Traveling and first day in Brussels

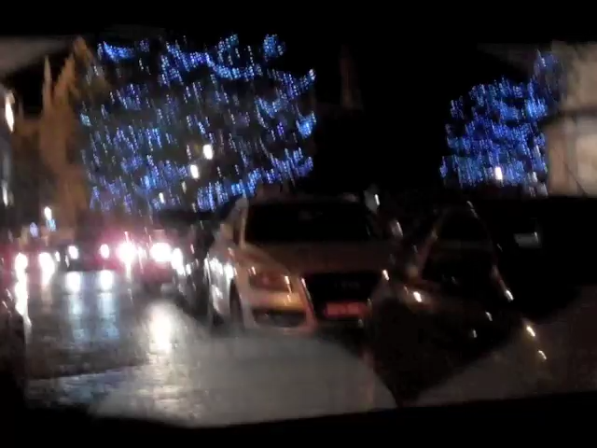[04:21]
This is Christmas street. What? Dang, this is awesome. That's what we ate there the other day.